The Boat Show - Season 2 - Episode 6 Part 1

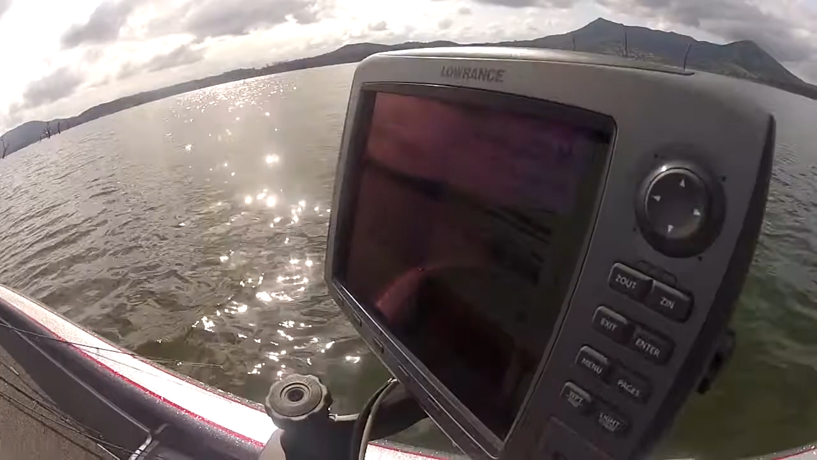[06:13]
Looking at the sounders and sort of seeing where the fish are and what they're doing on the sounders, you can tell by the way the fish mark on the sounder, sort of what type of fish they are,
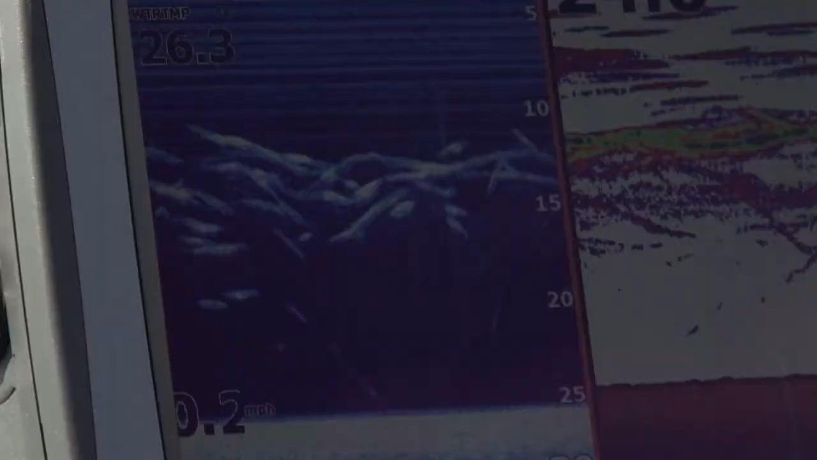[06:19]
if they're just suspended fish or hugging the bottom or really active fish or anything like that.
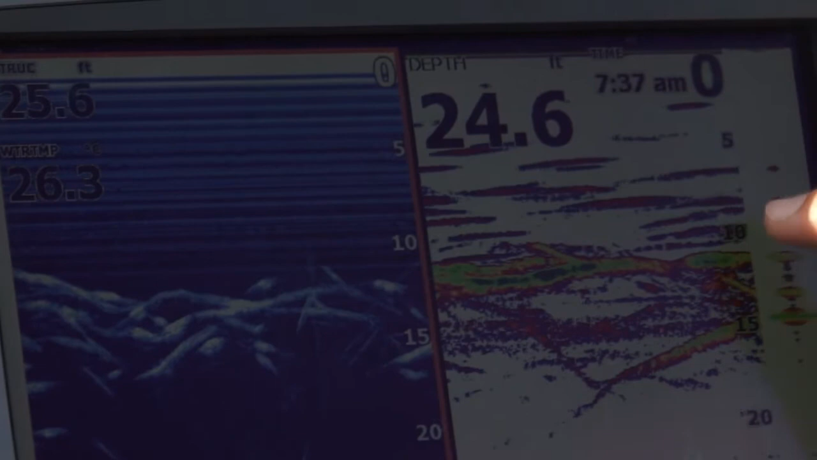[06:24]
So that sort of gives you a clue of sort of what lures sometimes you can use. On this boat, I run Lowrance Sounders.
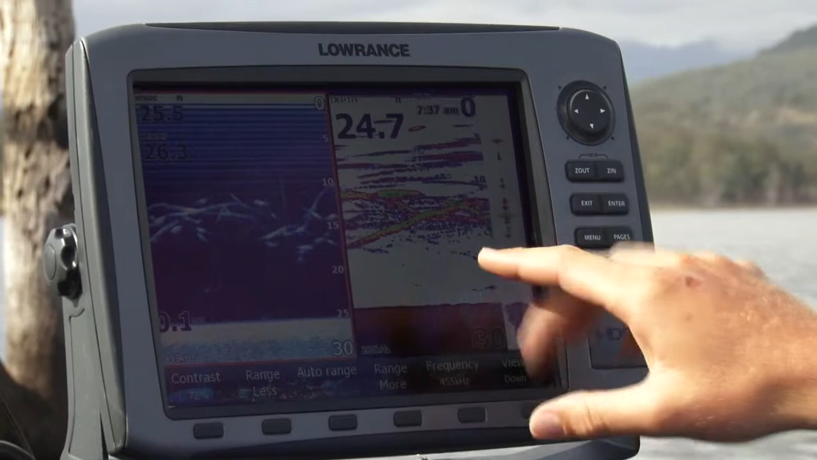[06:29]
They're awesome for the bass fishing that we do. Just the clarity that they've got and the way that they can be set up to see the fish.
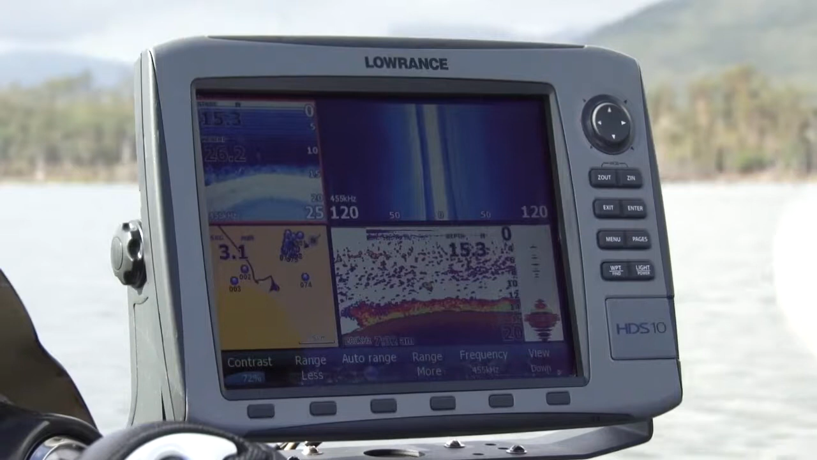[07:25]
So we've got a GPS down the bottom left here, down imaging sounder there, the side imaging view there and then the raw sonar view.
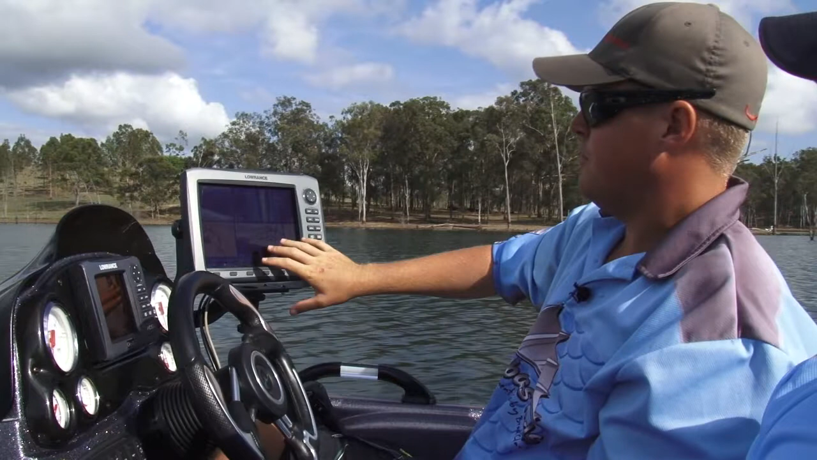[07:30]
So as we're going around, we're just looking at where we are in relation to some other GPS marks that we've had. We're looking for fish showing on the sounder here.
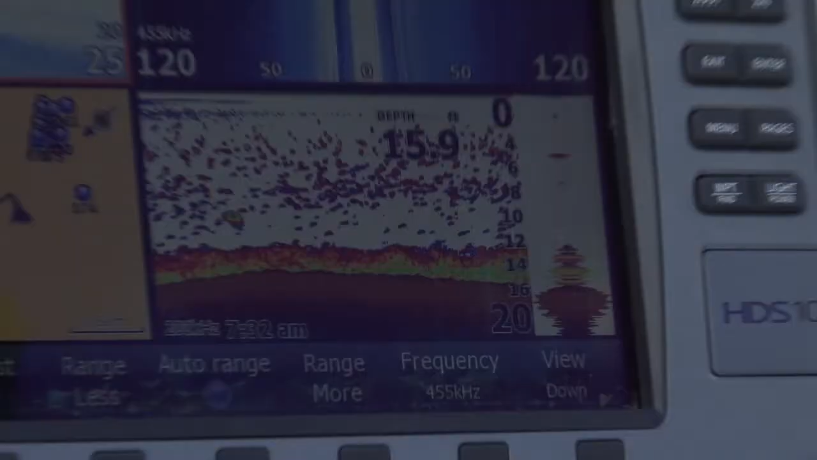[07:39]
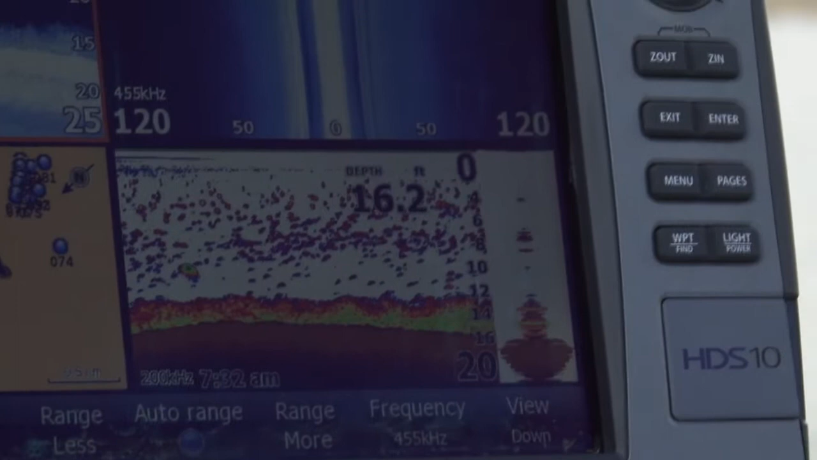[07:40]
On screen: depth 16.2 ft
You can see through the middle there a really strong thermocline, which is typical for this time of year as the water temperature starts to heat up.
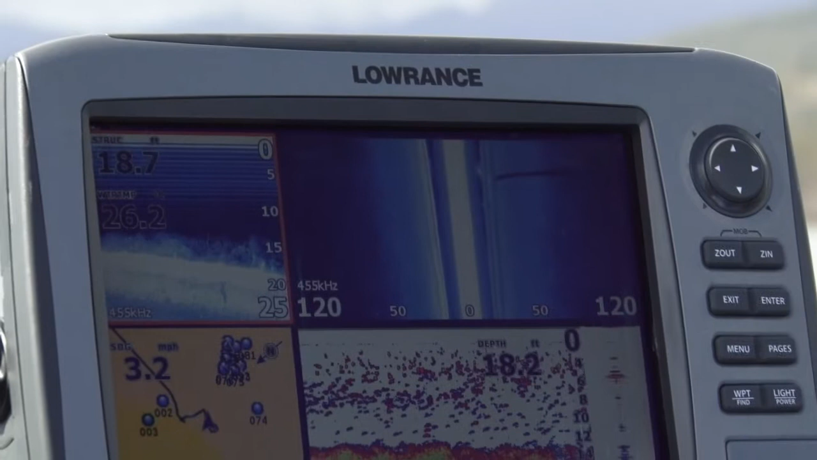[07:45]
On screen: speed 3.2 mph
On our side imaging here as we're going along, we're just looking for fish showing up on the side imaging and then in that, all that clutter,
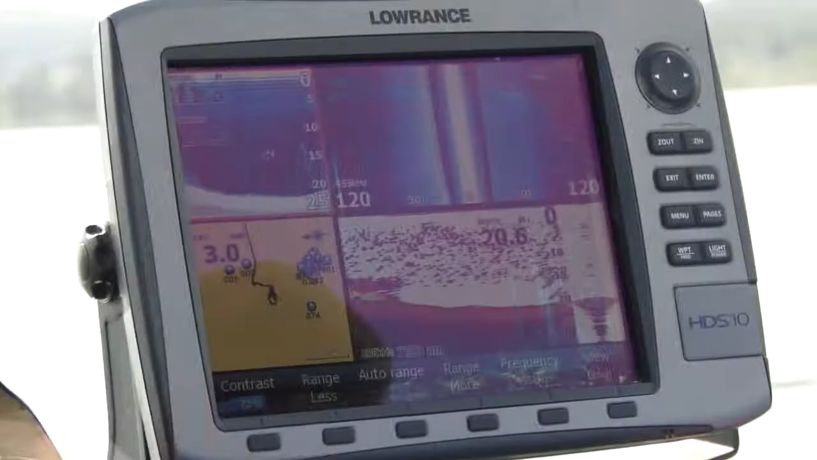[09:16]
It's a lot better than sitting around for two hours and not catching anything.
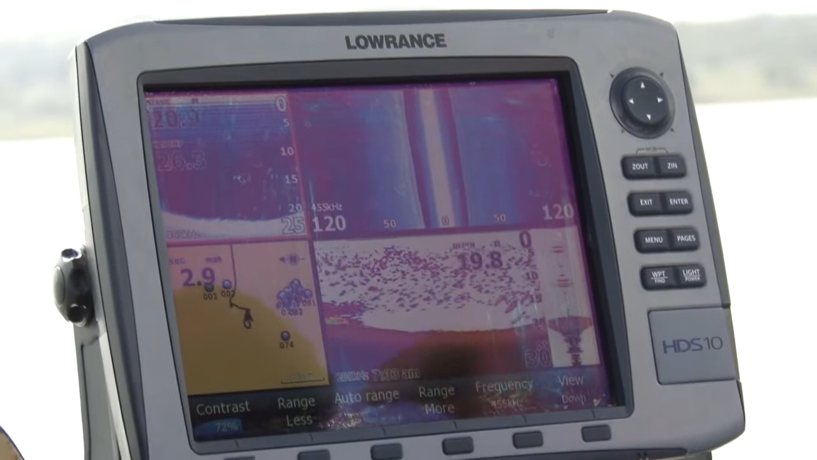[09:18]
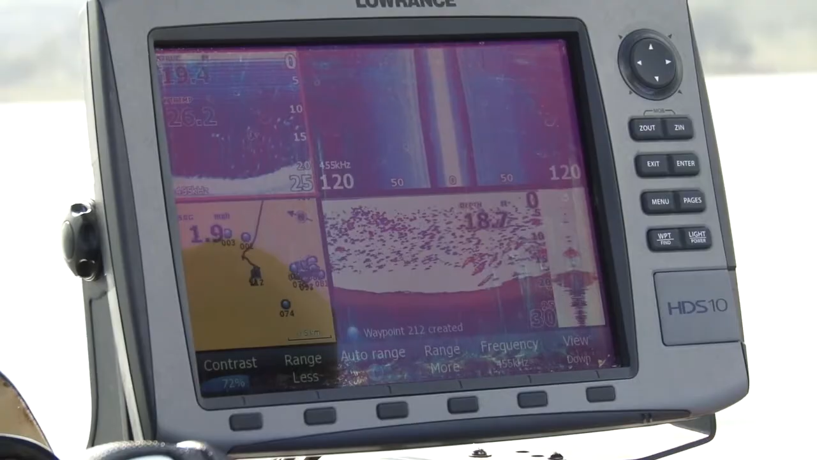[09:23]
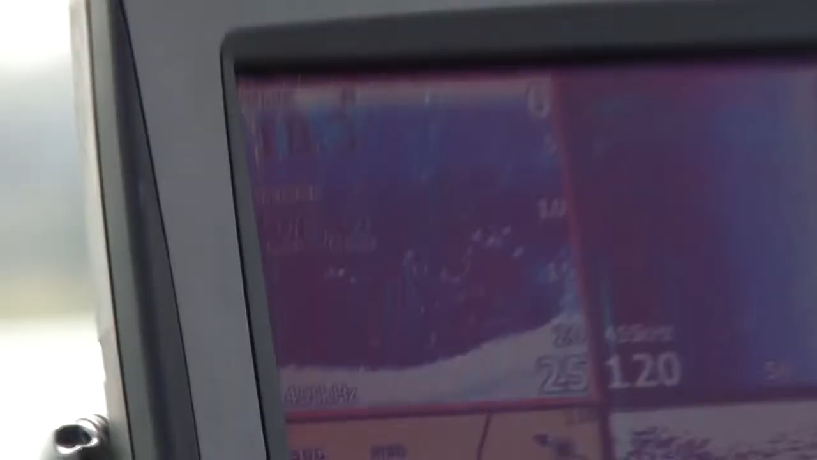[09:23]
So there you can see all the fish showing up here, these big yellow.
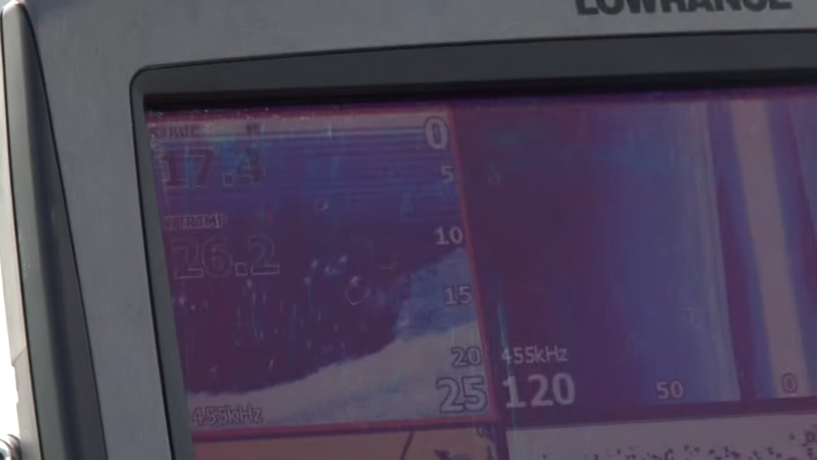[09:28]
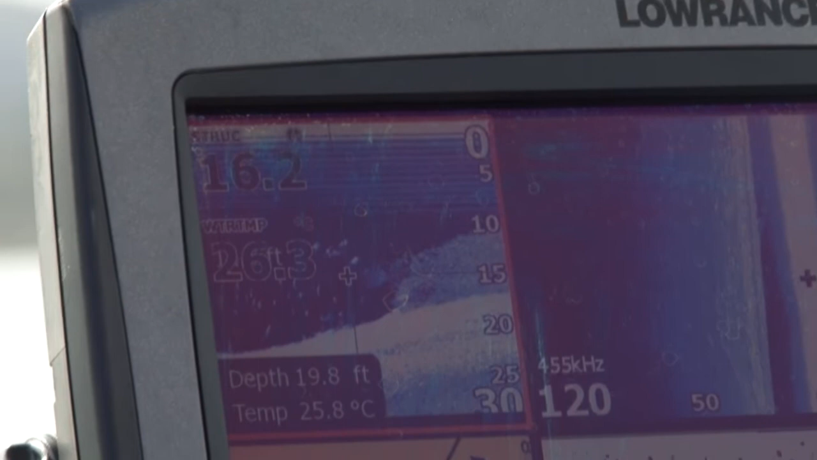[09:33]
These big green and yellow blotches there, they're fish.
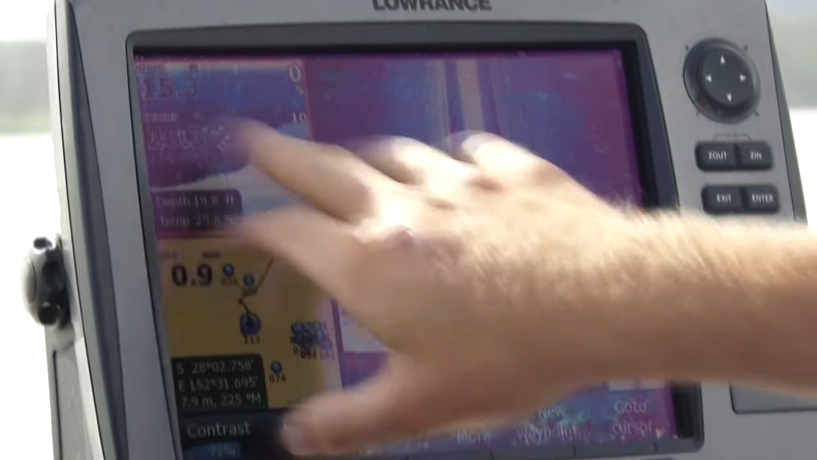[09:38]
And up here on the down scan, you can see the fish showing up as white dots. As we slow, they'll expand out into big lines.
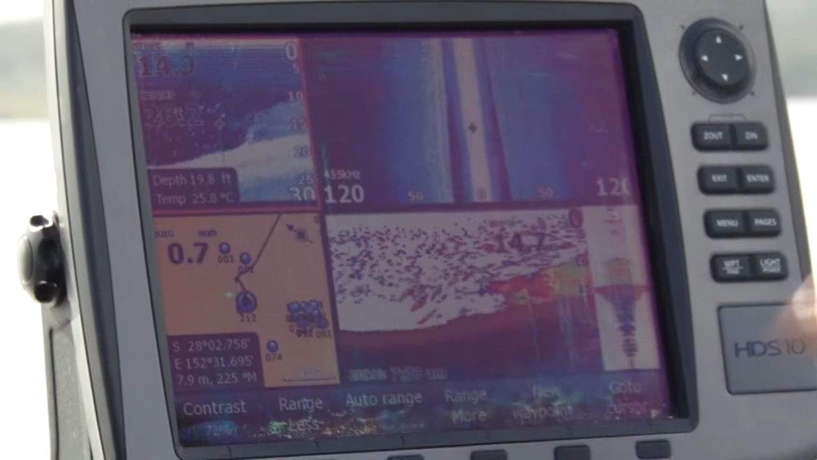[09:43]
On screen: depth 19.8 ft, water 25.8°C
And on the side imaging here, we can see all these little dots in that dark blue section there on both sides.
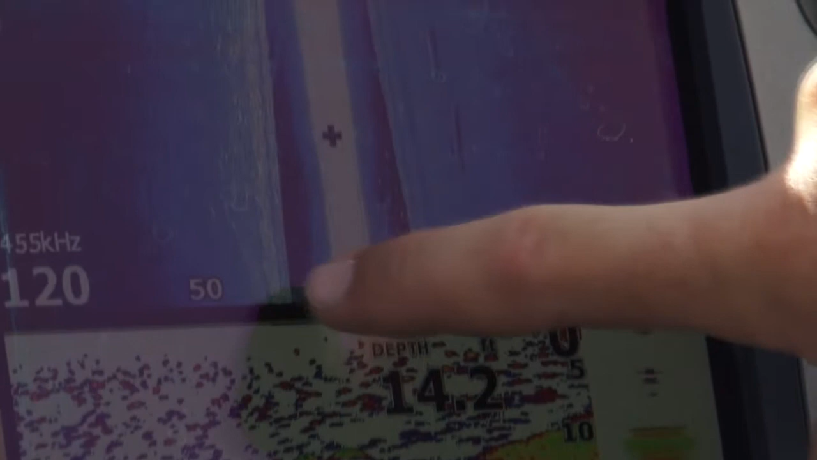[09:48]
They're the fish that have been picked up in the side imaging there. So that's a really good showing of fish there that we've seen.
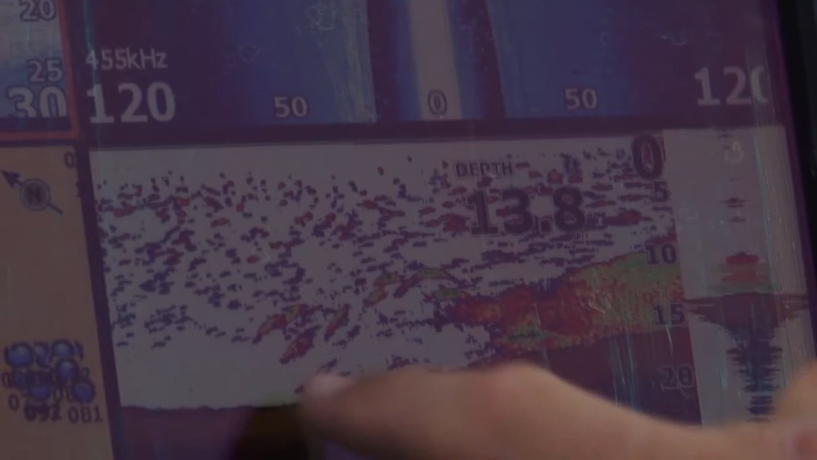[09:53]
We can sort of see from these fish here and the strength of the returns there. You can see that that's sort of blue, red, green, and yellow in these fish here.